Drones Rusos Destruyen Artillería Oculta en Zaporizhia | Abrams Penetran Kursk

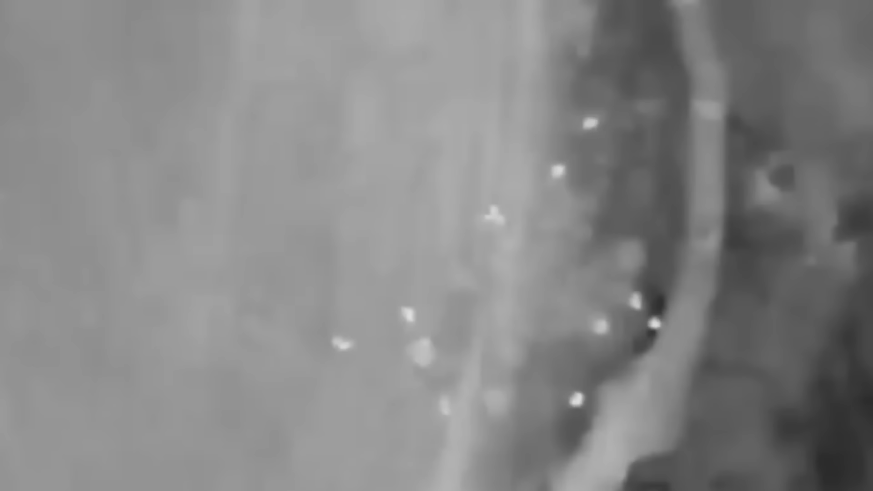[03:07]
la inteligencia que había recopilado el dron permitió mantener el objetivo bajo control con un nivel de detalle tan meticuloso que hasta los más pequeños movimientos eran monitoreados.